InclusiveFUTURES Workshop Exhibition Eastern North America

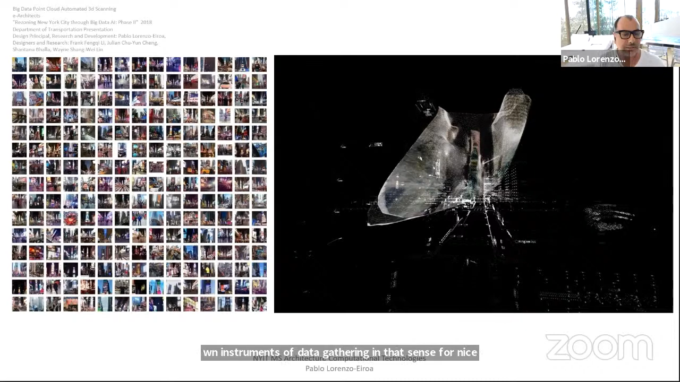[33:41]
In that sense, for instance, in this case, we retrieve cell phone information through Instagram and we develop a 3D scanning of the city by retrieving a social media post.
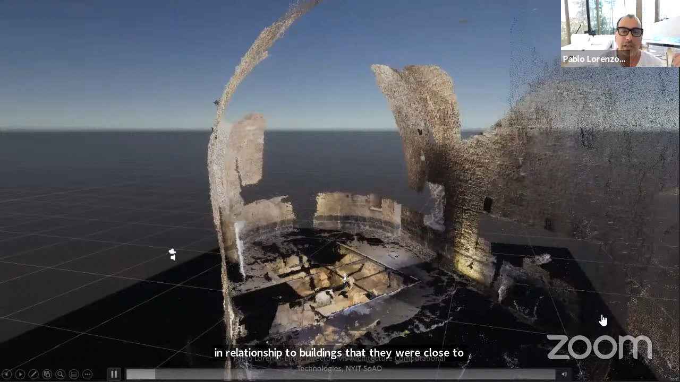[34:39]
buildings that they had certain meaning for them,
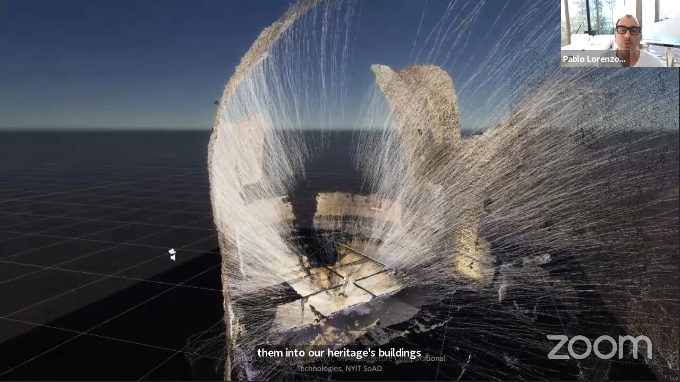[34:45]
and not only do a 3D scanning using, in this case, low technology because it was available to them,
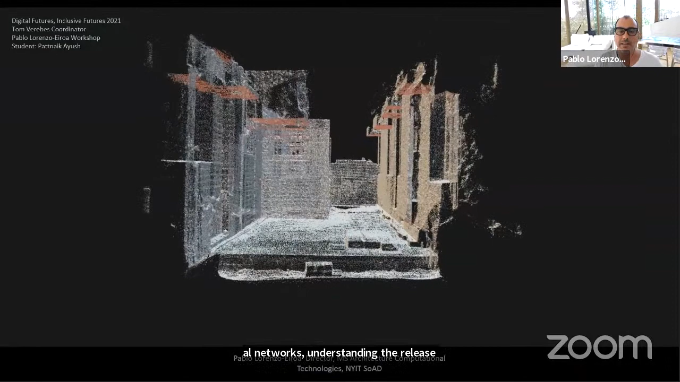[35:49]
acquisition and the displacement of data acquisition at the level of design,
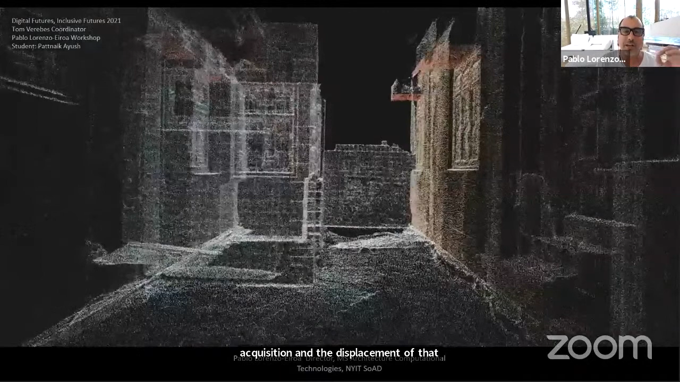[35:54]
in this case, at the level of the point cloud, through
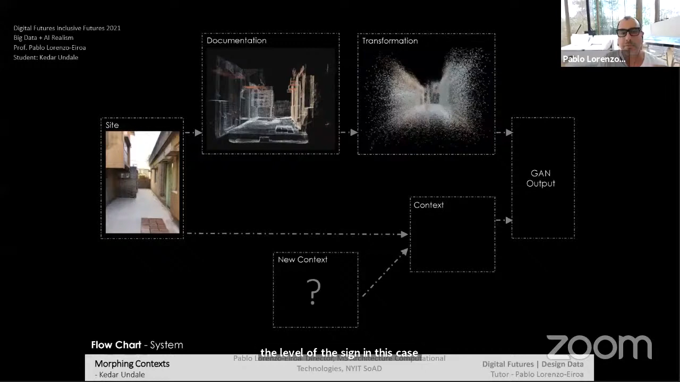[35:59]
dynamic processing and artificial intelligence at the molecular level or at the particle level, in this case, of the 3D scan.
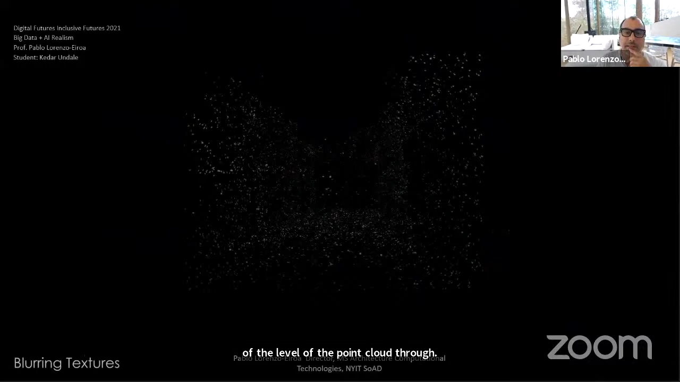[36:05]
So manipulating the existing information and
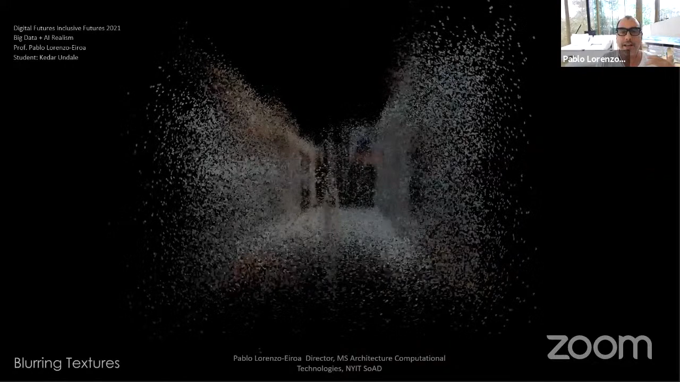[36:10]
aiming at displacing the existing information and creating new types of spaces out of the 3D scanning.
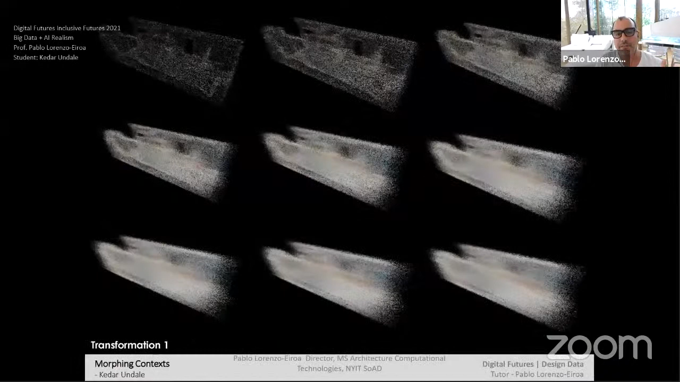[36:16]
We did that also, in addition to that, we did that with using GANs, but also using GANs in a different way,
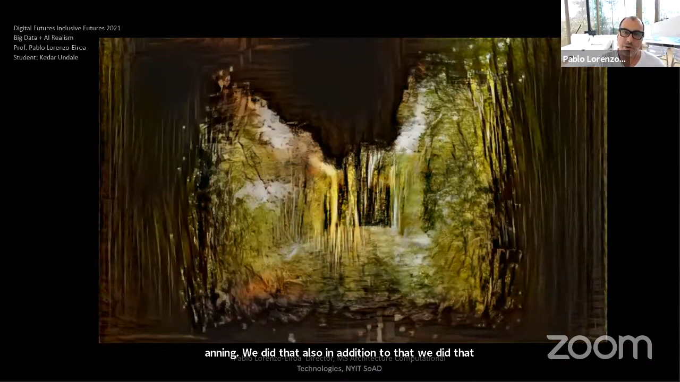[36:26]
using image repositories, but trying to loop among themselves.
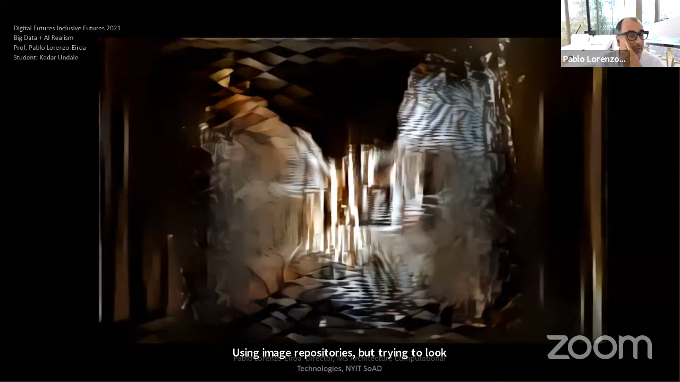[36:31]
Like, in other words, using the 3D scan and using the GANs to sort of retrieve the black box, typical problem of AI, and try to index in the composition
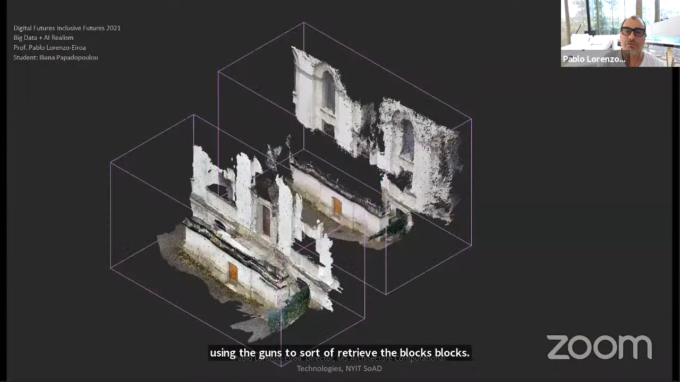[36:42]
of the project a certain kind of recursive loop in terms of the parallel processing that happens at GAN level in order to retrieve what's hidden or what
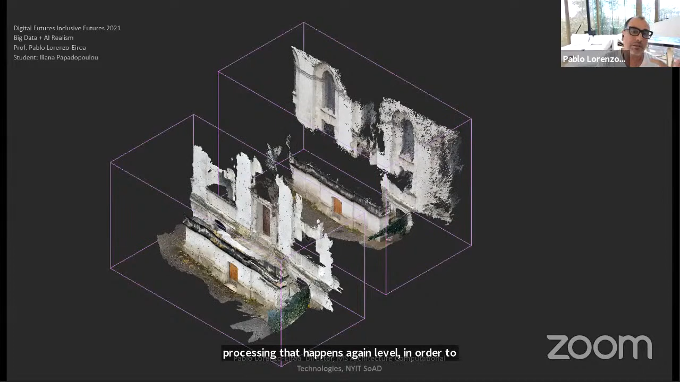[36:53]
could be the bias in the image repository.
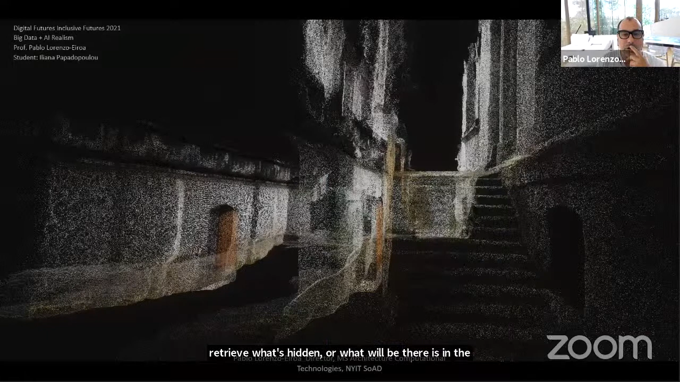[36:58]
In that sense, we work both with artificial intelligence, swarm systems at the particle level,
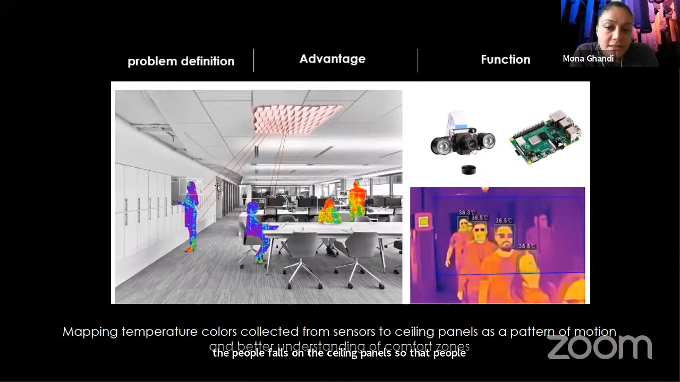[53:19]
So the color being created on the installation is coming from the body temperature of the people who are around that area.